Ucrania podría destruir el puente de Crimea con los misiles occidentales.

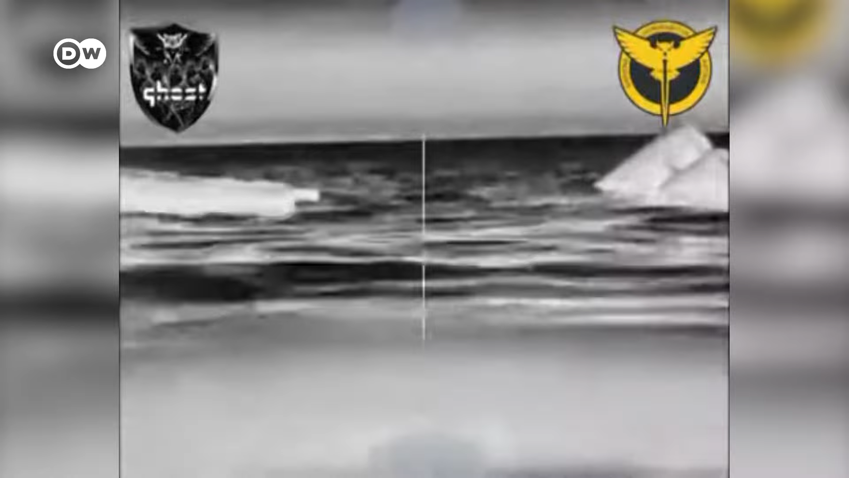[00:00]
Estas imágenes del Servicio de Inteligencia Militar de Ucrania supuestamente muestran drones marinos atacando barcos rusos ante la costa de Crimea.
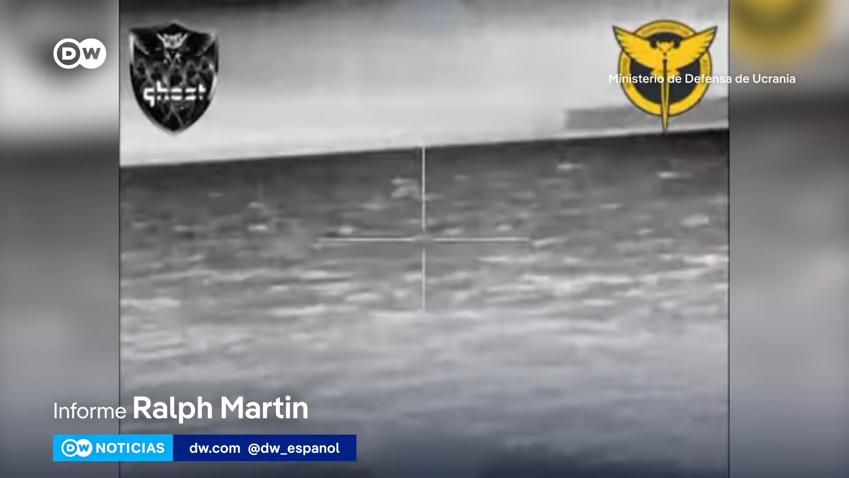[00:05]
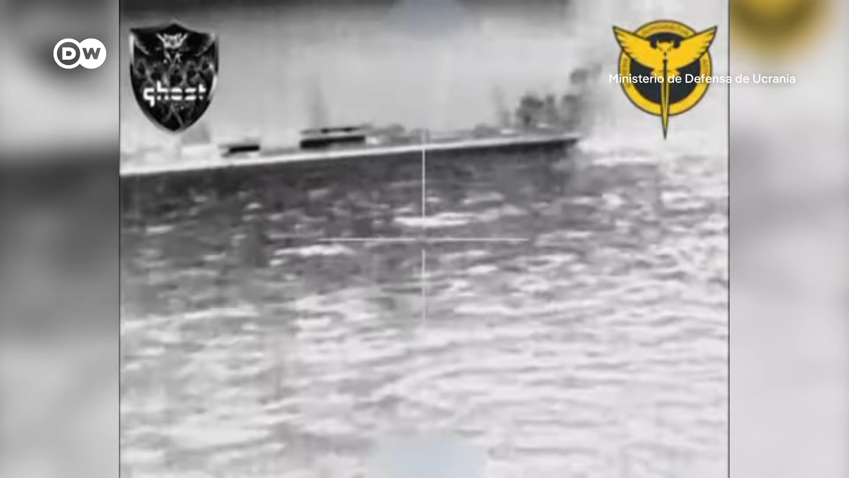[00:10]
Es uno de los muchos asaltos de los últimos meses contra la península y las fuerzas navales rusas atracadas allí, incluidos ataques con drones y misiles.